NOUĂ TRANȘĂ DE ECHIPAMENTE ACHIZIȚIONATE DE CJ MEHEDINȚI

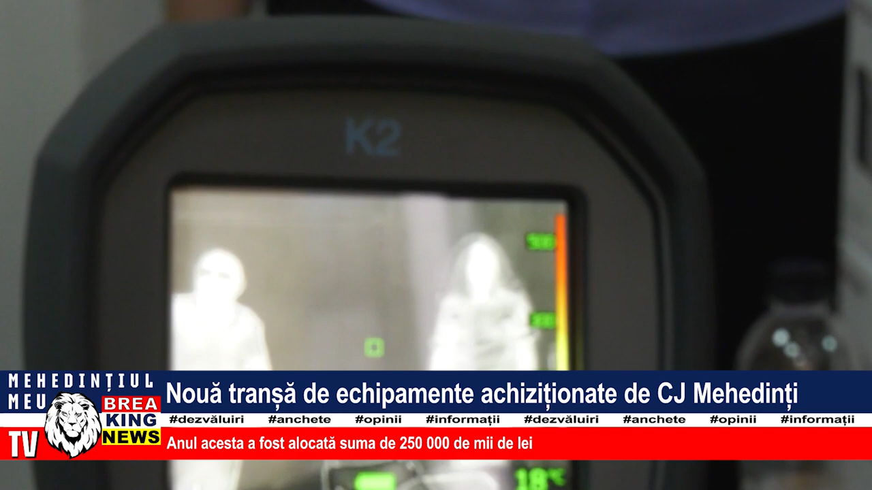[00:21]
Să căutăm și persoane, adică persoane care nu mai răspund și sunt căzute,